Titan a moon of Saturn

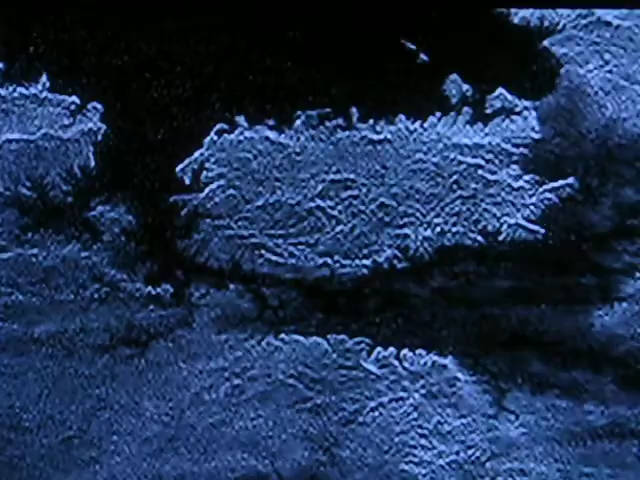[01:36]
And that methane rain creates rivers, streams, and massive lakes, even bigger than the Great Lakes.